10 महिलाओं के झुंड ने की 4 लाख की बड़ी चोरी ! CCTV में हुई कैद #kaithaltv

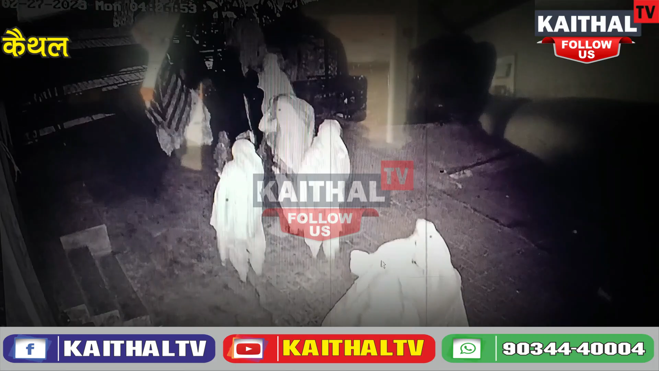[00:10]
करीब चार लाग का नुकसान जो समर सिबल मोटर्स की दुकानों पर ये महिलाओं पहुंचती है शटर तोड़ती है और जो ये थैले बड़े बड़े थैले दिखाई दे रहे है अभी अंदाजा है चार लाग के आसपास नुकसान ही हुआ है
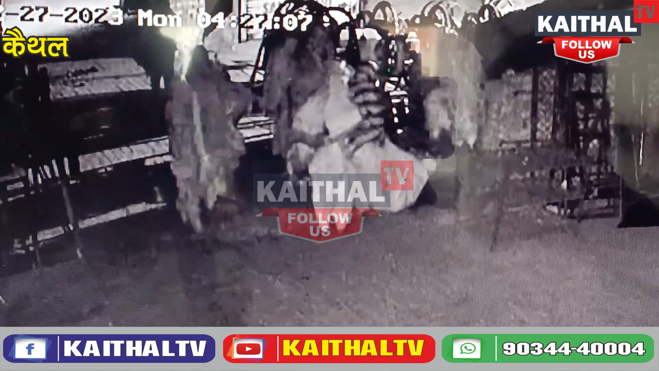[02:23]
दिखाई दे रहे हैं और आप तस्वीरें देख पा रहे हैं जहां CCTV में कैद हो गई है वो पूरी घटना जहां करीब 4 लाग का नुकसान बताया जा रहा है समर्सिबल मोटर वाली